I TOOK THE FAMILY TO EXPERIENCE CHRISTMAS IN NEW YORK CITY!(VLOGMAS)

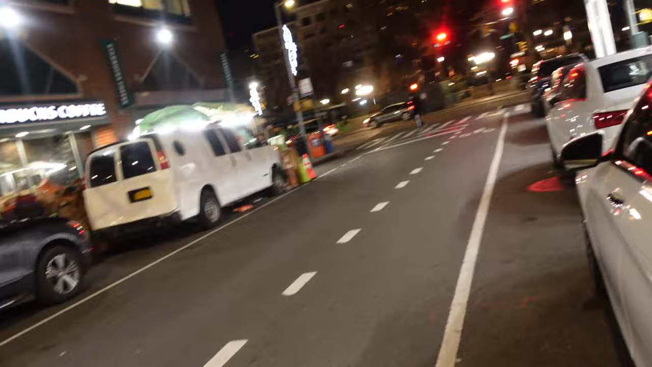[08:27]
Enough said. So guys, we are on Fifth Avenue.
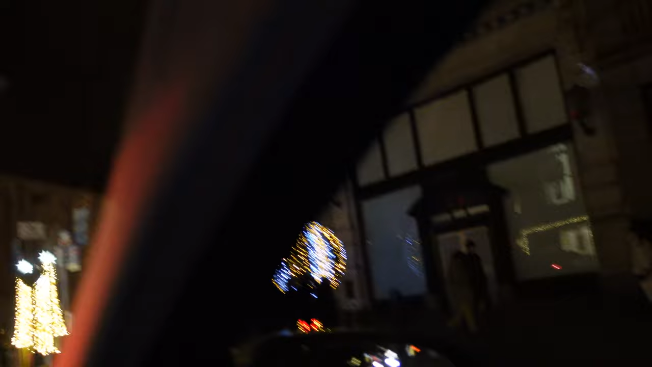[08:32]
This is Dolce & Gabbana.
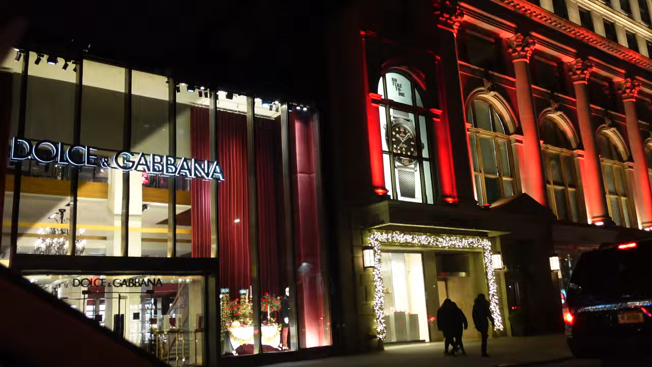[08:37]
Dolce & Gabbana store. Look at all the lights.
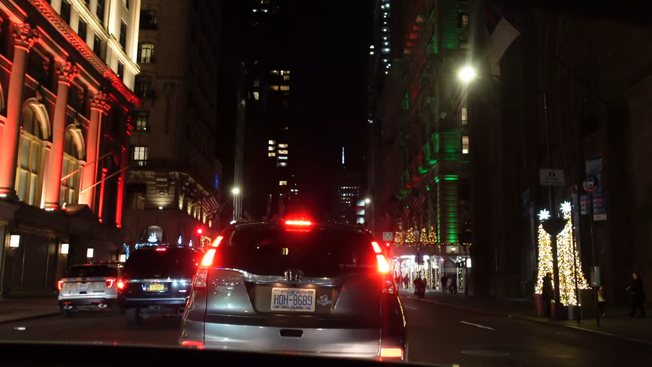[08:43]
Julian wasn't recording when we saw like the Chanel store and what is it, Versace? And whatever else it was that had all the pretty lights. We're gonna have to park somewhere because all of this dang traffic, New York traffic. And our destination is all the way down there.
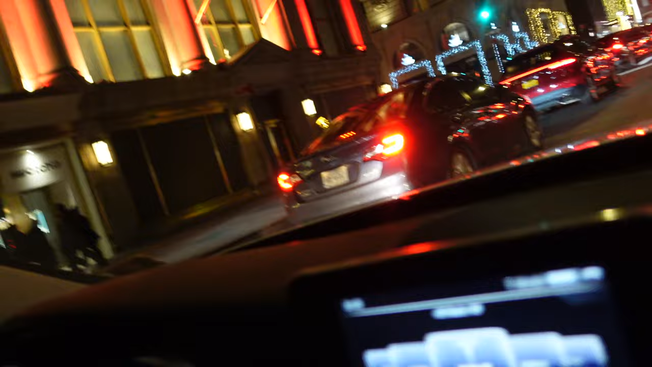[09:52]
Do you see it now? Look over there. Oh, yeah. What is that? I don't know. It's a dreidel. Yeah, that's what a dreidel looks like. Oh, dreidel. Where's that red one? The dreidel was so funny. Oh. All right, well, we will let you guys know when we get to our destination. Oh my God.
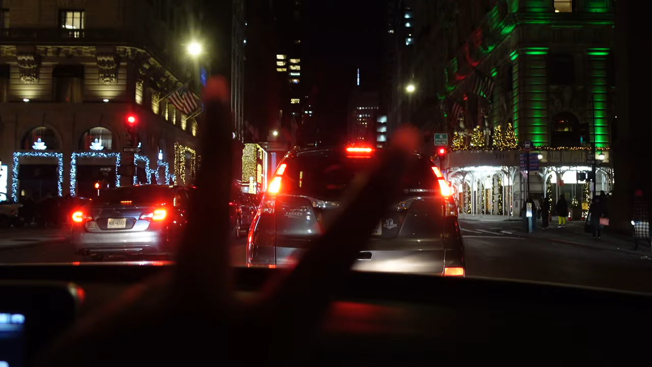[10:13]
All right, guys, so we're getting closer to our destination, even though there's all this traffic.
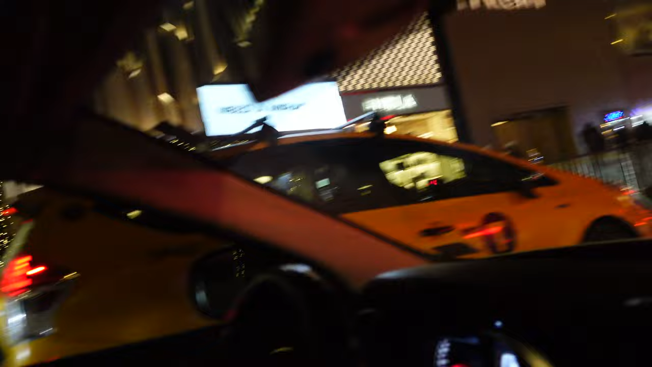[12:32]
So that place right there with the gift is Cartier. You said it's Cartier?
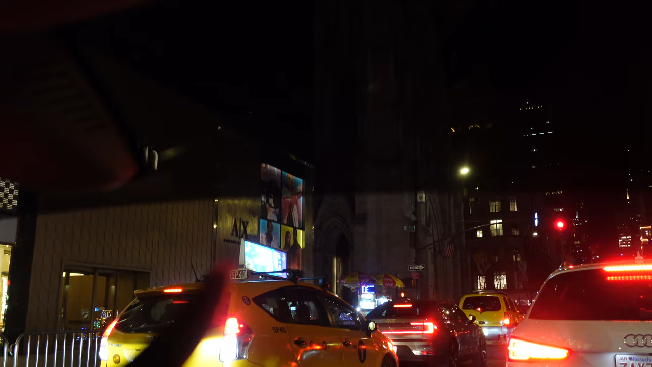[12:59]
Where'd the building go that had all the lights? It like it just cut off? Oh yeah, it did cut off. Oh. Oh, damn. I'm sad. Cause we weren't even close to it, it was down there. Yeah. Okay, I'll figure out what happens to the lights. I'll be back, y'all. Guys, look at the Rockefeller tree.